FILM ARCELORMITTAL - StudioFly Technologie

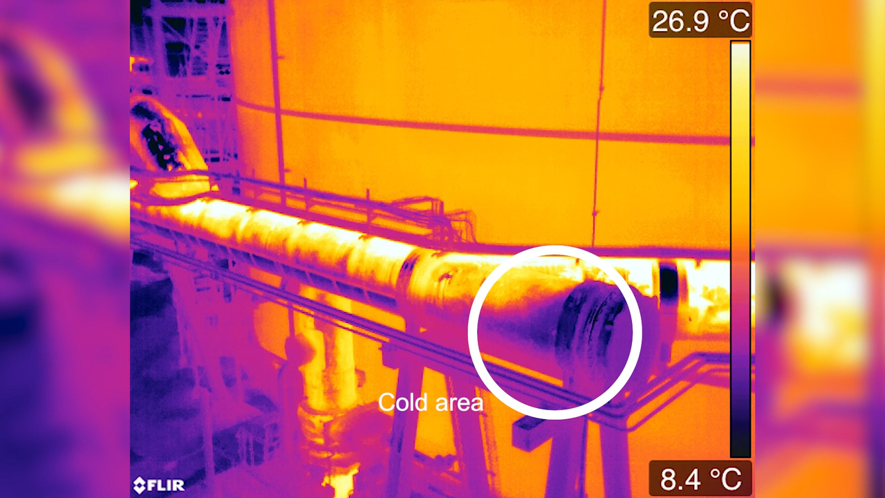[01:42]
On screen: scale top 26.9°C, scale bottom 8.4°C
inside the pipe and thus optimize maintenance operations.
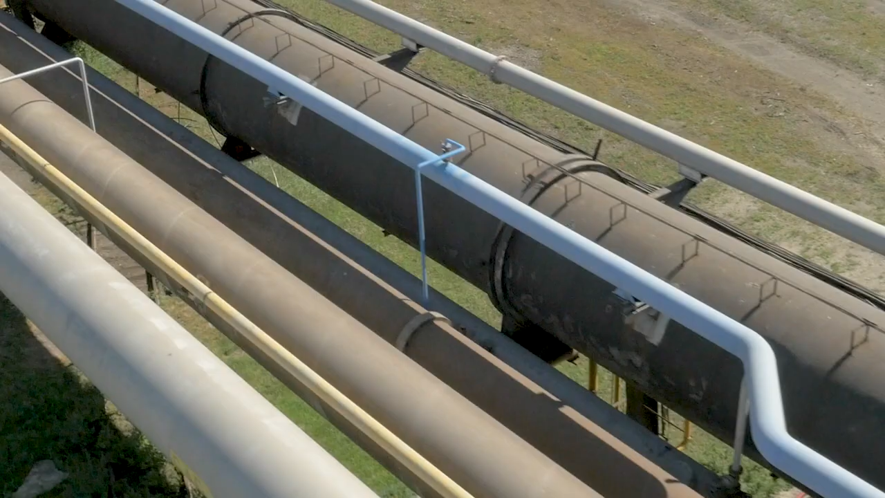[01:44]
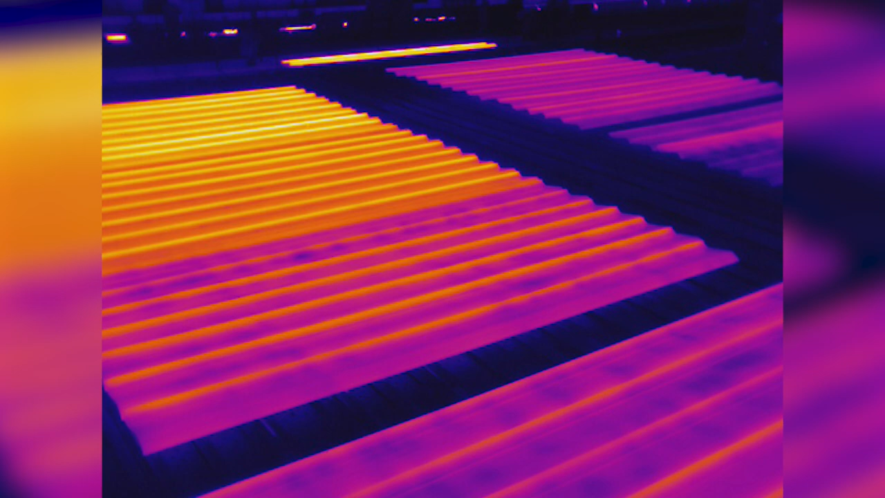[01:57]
Thanks to UAVs, accurate thermal monitoring in industrial conditions is possible.
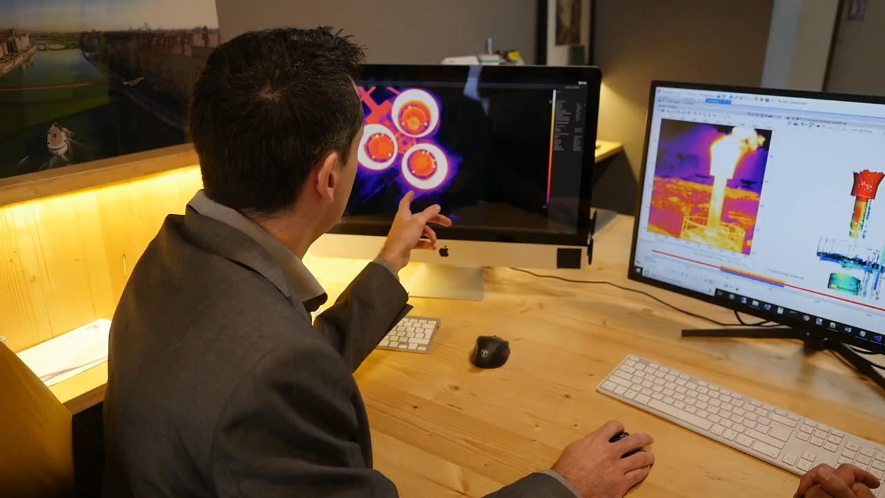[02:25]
Thermadiac develops software solutions to analyze multi-sensor data for
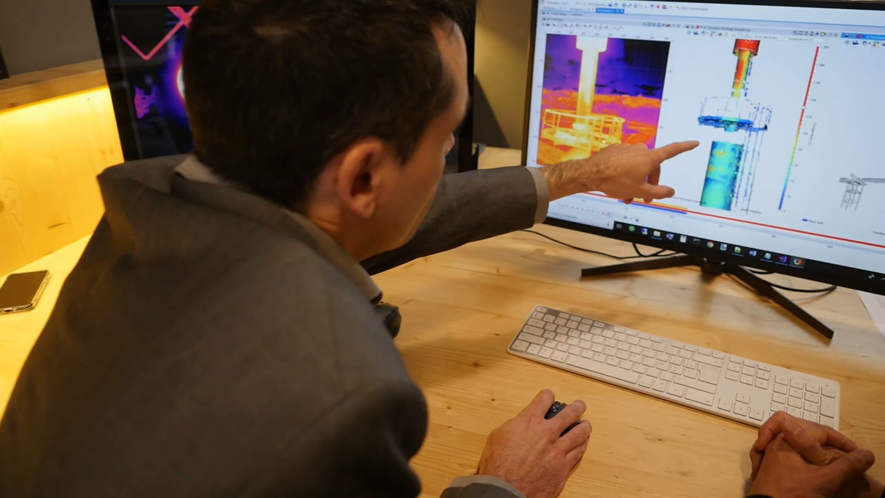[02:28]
the
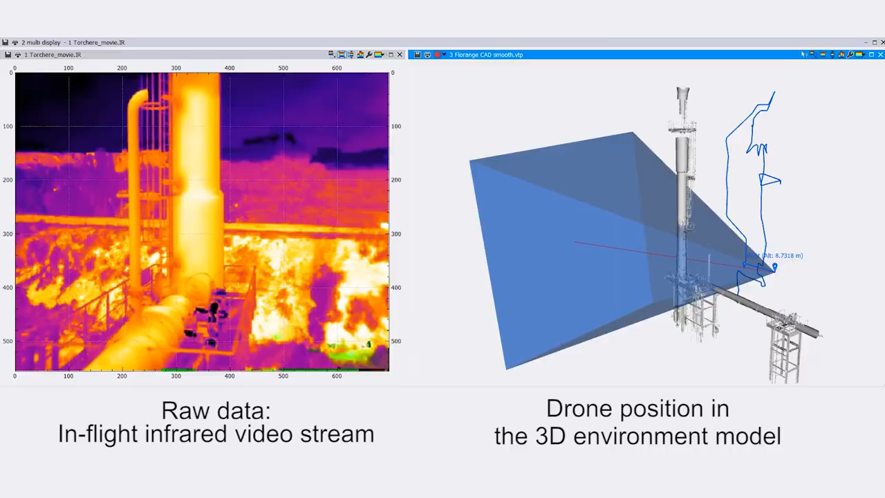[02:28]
monitoring of high temperature processes like industrial facilities or research equipments.